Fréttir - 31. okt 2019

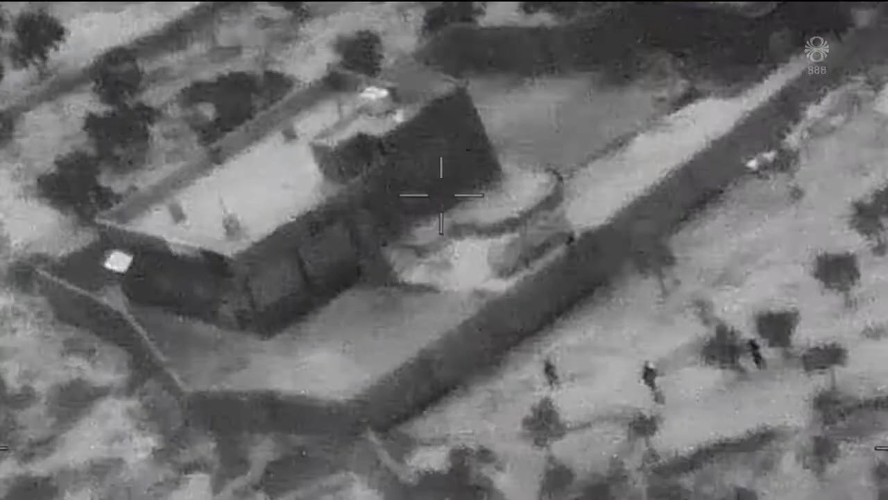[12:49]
Eitt þeirra sýnir sérsveitarmenn Bandaríkja hers ráðast að húsi
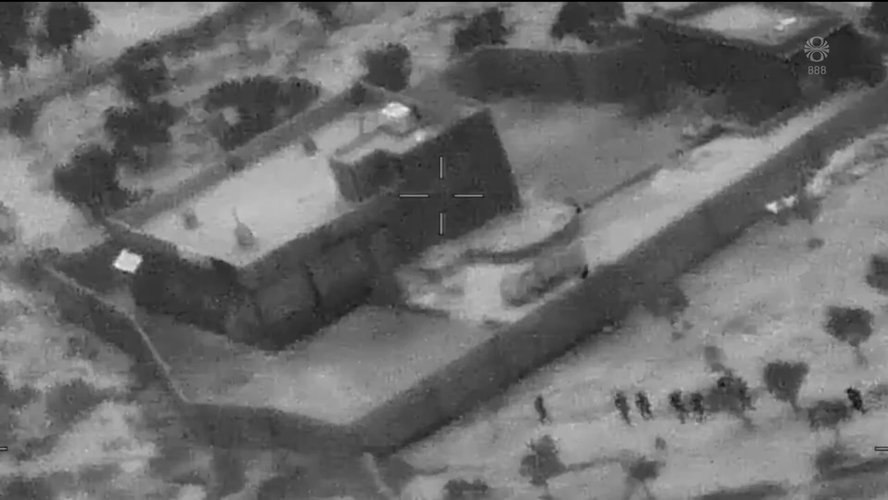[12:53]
Abu Bakr al-Baghdadi í Idlib héraði í Sýrlandi, skömmu áður en hann sprengdi sig í loft upp í göngum skammt frá.
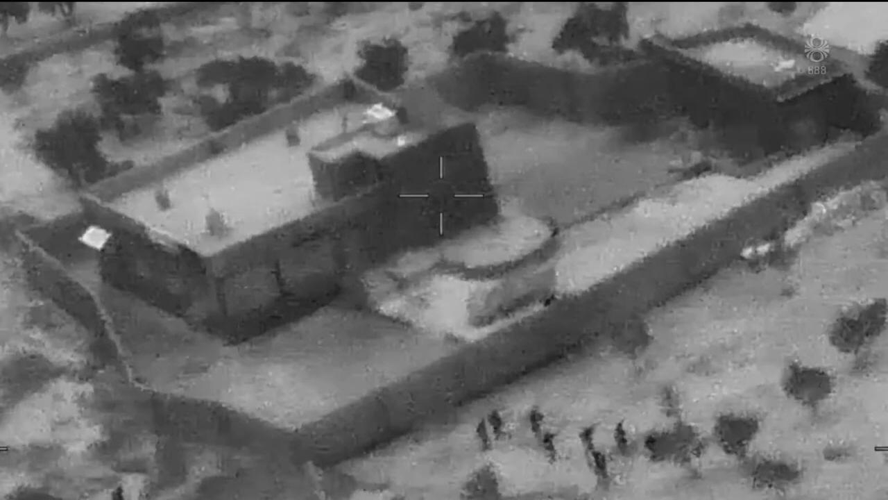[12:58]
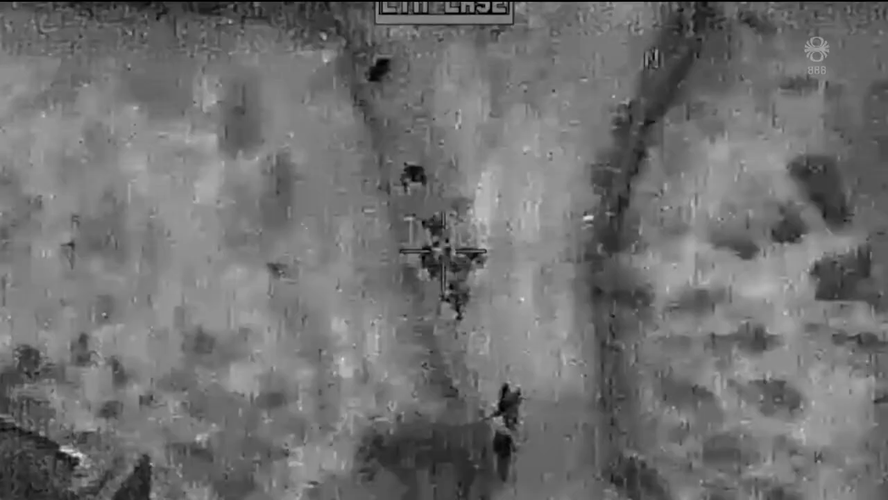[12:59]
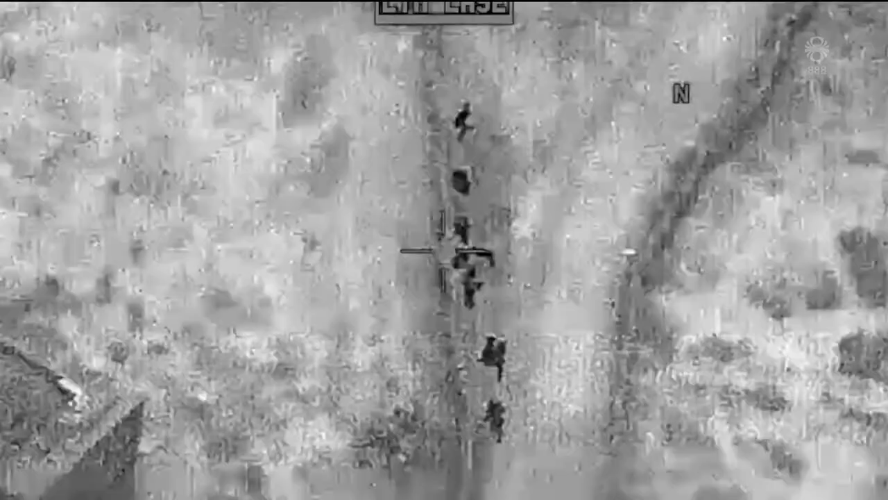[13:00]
Liðsmenn Baghdadi skutu á þyrlur Bandaríkja hers
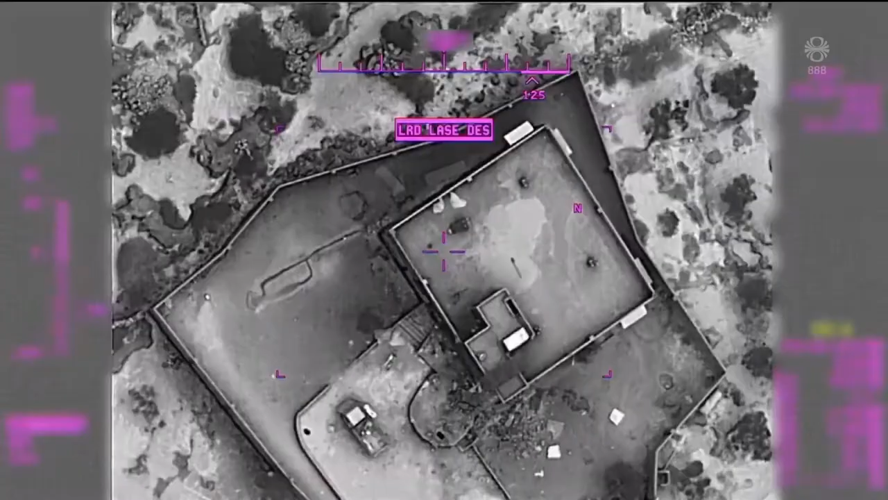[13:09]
Skömmu eftir að Bandaríkjaher yfirgaf svæðið var hús Baghdadis jafnað við jörðu.
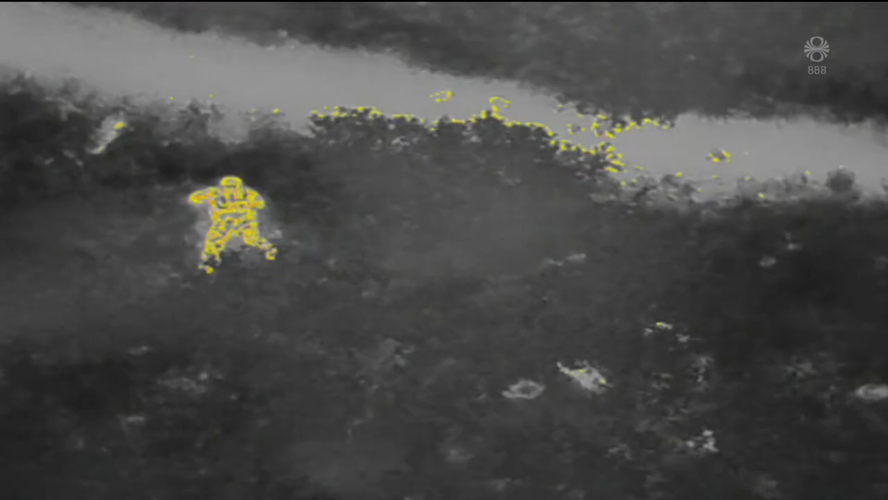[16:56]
Drónar eru orðnir bara nokkuð mikilvægt rauninni hjálpatæki við bæði leit og björgun í okkar starfi.